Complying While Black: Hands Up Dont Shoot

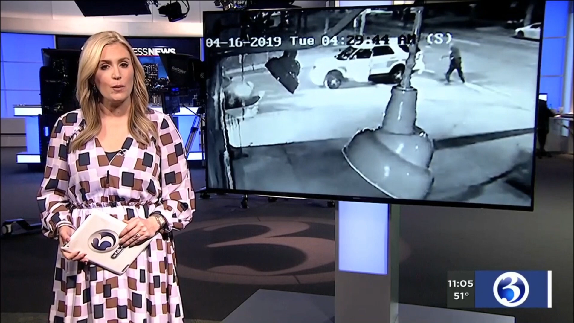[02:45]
Channel 3 Eyewitness News reporter Matthew Campbell is live at Hamden Police Headquarters with a closer look at that video.
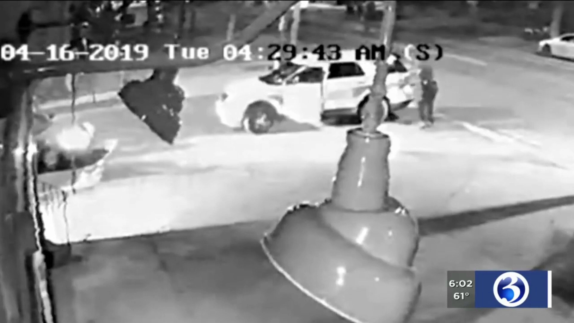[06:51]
And it turns out this black couple didn't have a gun in the car at all. These cops were just shooting at each other.